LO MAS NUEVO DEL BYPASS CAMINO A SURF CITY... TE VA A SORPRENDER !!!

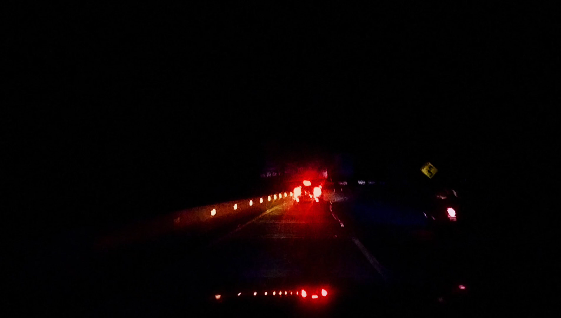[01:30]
Y estoy llegando casi casi al, al entrar al Bypass. Vamos a ver cómo se ven esas luces. Vamos a ver, vamos a ver. El Bypass tiene como 6 kilómetros. 3 o 6, no me acuerdo bien. Es bonito, yo creo que muchos salvadoreños lo han visto de día, pero no de noche. Así que hoy van a disfrutar el Bypass de noche.
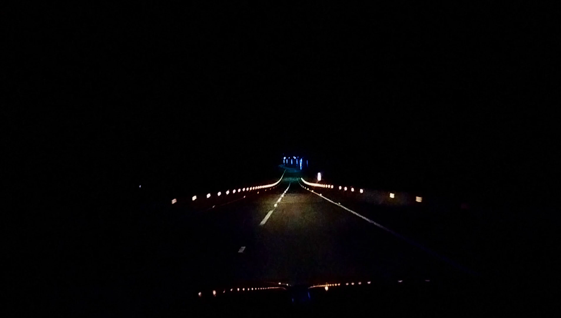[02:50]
¡Wow! Me voy a hacer para este carril. Voy a ir más despacio. No sé si lo alcanzan a ver ustedes. ¡Qué bonito! Miren, miren, nada más. Son los colores de la bandera. ¡Wow! Miren, qué bonito. No están funcionando todos, por lo que veo todavía. Y además hay iluminación de la carretera, porque la carretera estaba como a oscuras.
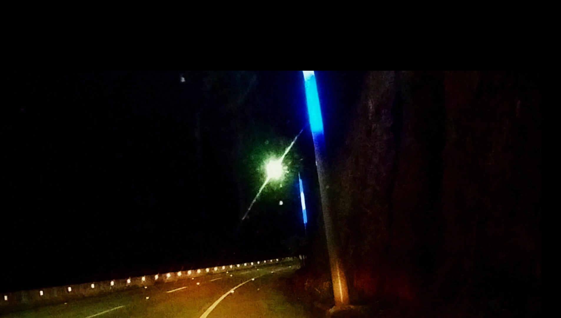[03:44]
Miren, son colores de la bandera del Salvador. ¡Qué buen detalle! ¡Qué buen detalle! Y ustedes no lo ven, pero también han sembrado un montón de palmeras.
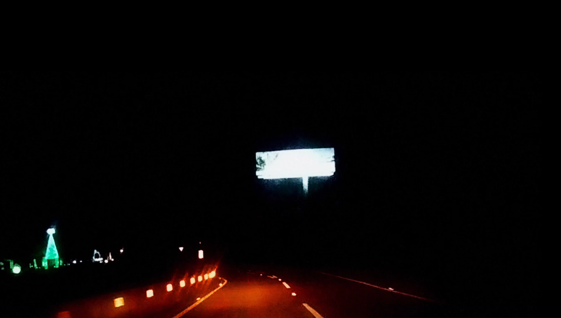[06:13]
Miren, miren, miren, miren, miren, miren.
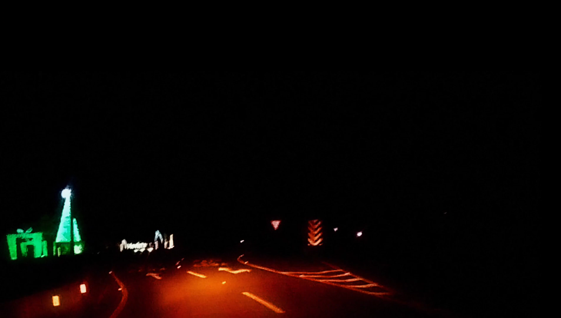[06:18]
Ah, está patrocinado por una empresa telefónica. Por Movistar.